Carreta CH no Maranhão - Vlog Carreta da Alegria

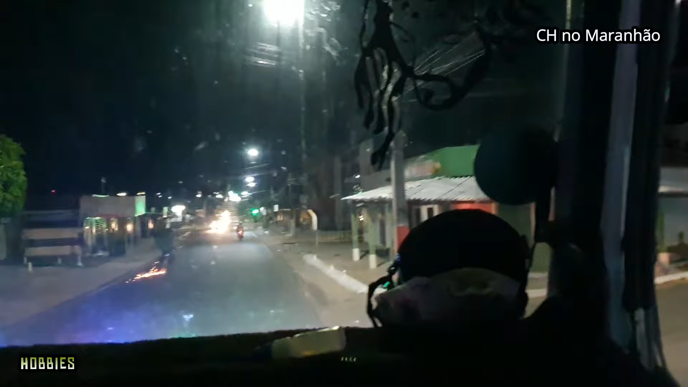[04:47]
Ó, ó, ó, ó. Esse sinal ali, ó, mais de 1 minuto, vamos lá. Só a igreja na frente. É? Ixi, tem igreja na frente.